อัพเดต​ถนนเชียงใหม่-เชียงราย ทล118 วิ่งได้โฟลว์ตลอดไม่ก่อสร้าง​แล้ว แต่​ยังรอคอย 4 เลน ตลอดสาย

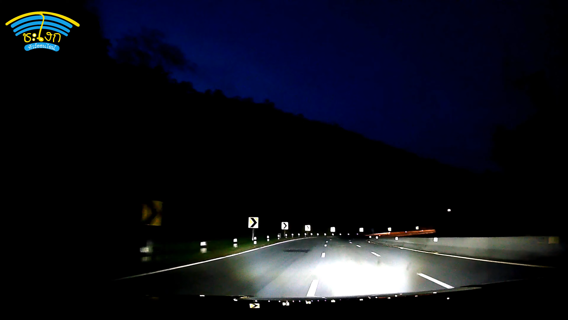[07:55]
า 2 สว่างตามท้องถนนแล้วก็เป็นหลายจุดที่เป็น 4 เลนเดิมก็ไม่มีหมดตรงกลางก็ลำมัดระหวังนิดหนึ่ง ไฟสว่างก็ช่วยท่านได้ครับแล้วนะสนนเส้นนี้ก็แล้วเสร็จสามารถวิงโฟ้ได้ตลอดเส้นทางแซกทีจะได้ไม่ได้เห็นรถบันทุกใหญ่ๆ ขนหิ้นขนดินขนซายรถบทถนน